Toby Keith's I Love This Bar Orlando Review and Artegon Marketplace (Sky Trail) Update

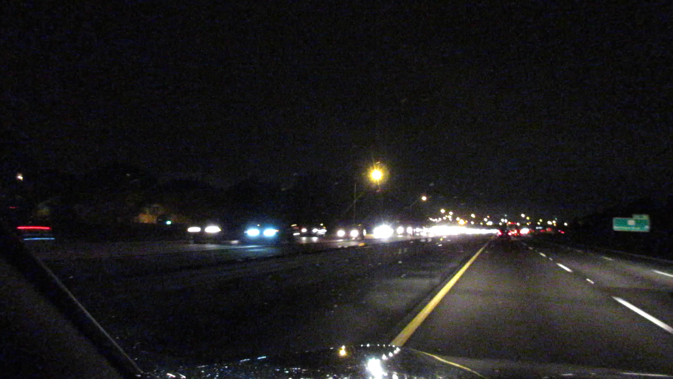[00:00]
Oh yeah, they got all that traffic on I-4. This is two miles out of an accident that happened in Maitland.